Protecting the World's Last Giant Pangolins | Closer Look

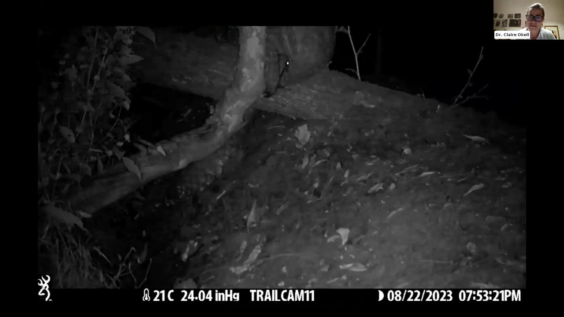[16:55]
Next slide, please. And this is an area where giant ground pangolin are found. Now, as Azza said, giant ground pangolin are really kind of
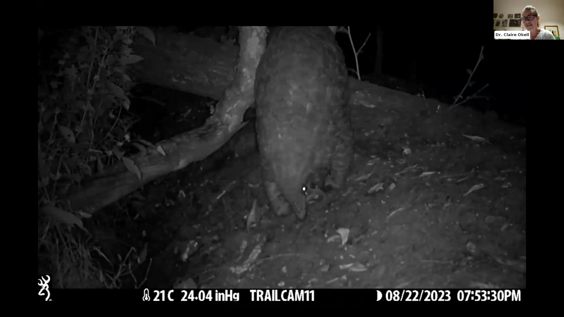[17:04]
considered as the rarest and most elusive of the African pangolin species. They get to about 2 meters in length and can weigh up to 45 kilos in weight. So they are pretty enormous. You really wouldn't miss them if they walked in front of you. But they are a forest dwelling species, and they are limited really to rainforest and equatorial forest belt systems, because in these forest systems, it enables there to be enough food for them to consume.